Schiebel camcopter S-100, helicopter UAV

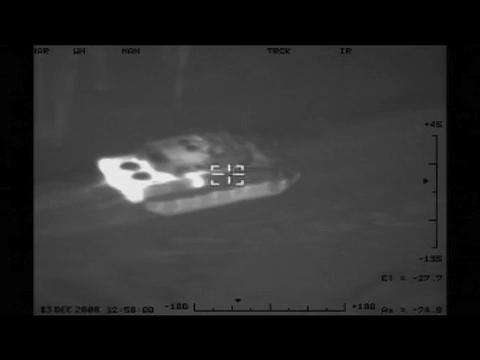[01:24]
The aerial vehicle is capable of downlinking two video feeds in real
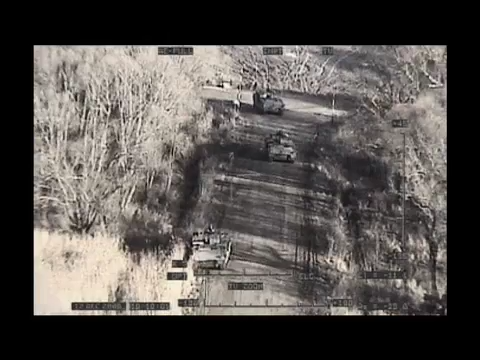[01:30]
time Allowing both thermal and daylight imagery to be observed simultaneously